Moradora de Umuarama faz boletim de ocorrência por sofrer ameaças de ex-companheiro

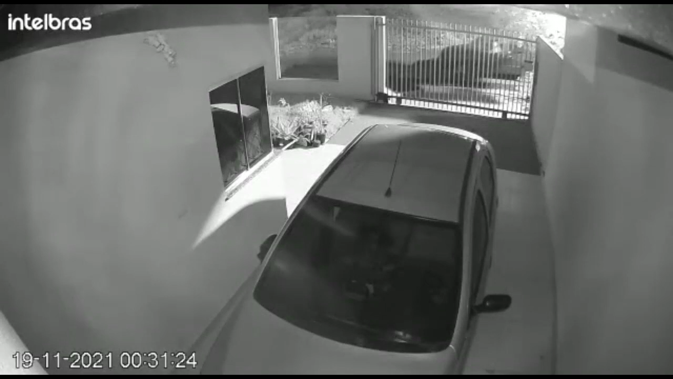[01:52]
A casa de Rosângela já foi alvo de arrombamento, furto e até ato de vandalismo. Há registro de um veículo que passa pela residência. Uma pessoa arremessa uma pedra na luz do poste. Em seguida, num muro da casa, que é de vidro.